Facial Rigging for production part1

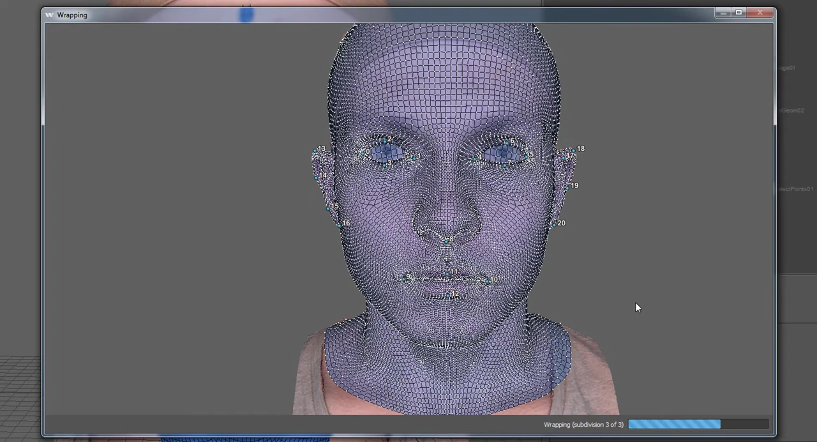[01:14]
Great! Looking at the result, the meshes should be fairly similar.
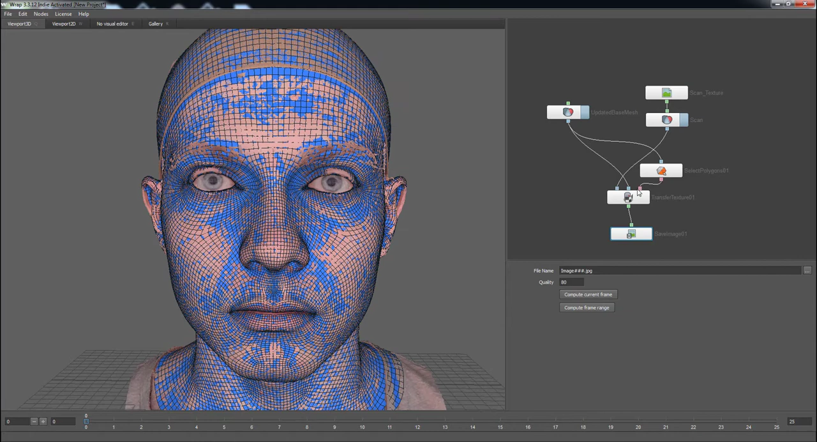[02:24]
The last step in completing the base mesh is to transfer the scanned object's texture onto the base mesh. This is done with Wrap's Transfer Texture node.